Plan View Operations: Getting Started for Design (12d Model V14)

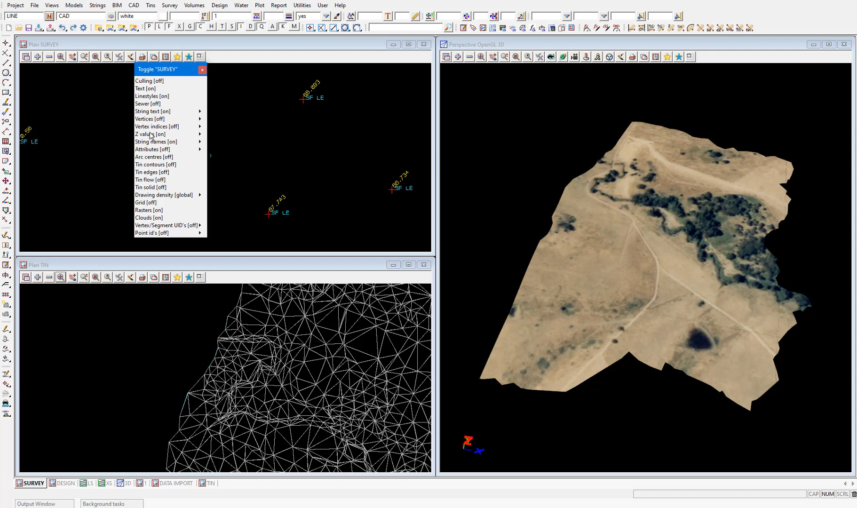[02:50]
And a Z value or height being displayed in yellow. We can toggle those off now. And using this menu, we can also toggle tin settings, like tin contours or tin flow arrows. In the view that has the ground tin added, I'll toggle tin contours first. And you can see the tin is now no longer displayed as triangles. But rather as contours.
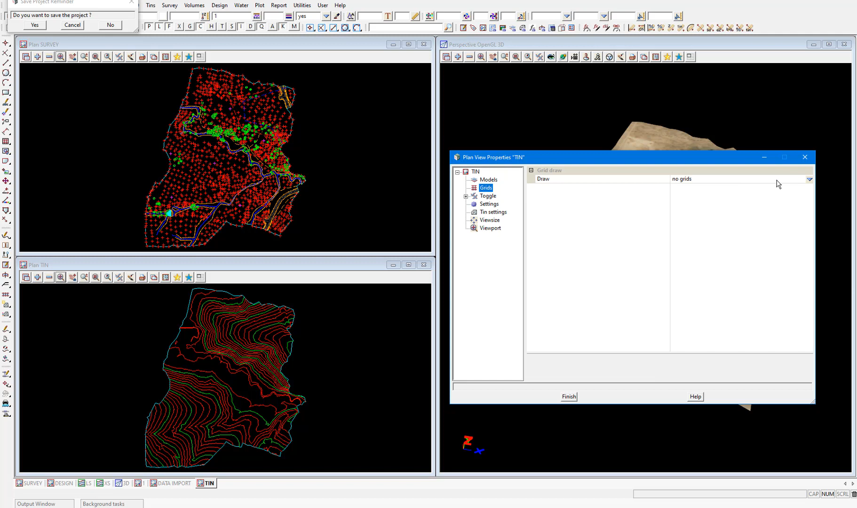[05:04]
And select draw grids first on view. And to see when we pick that. A default grid has been created. Using the other settings here.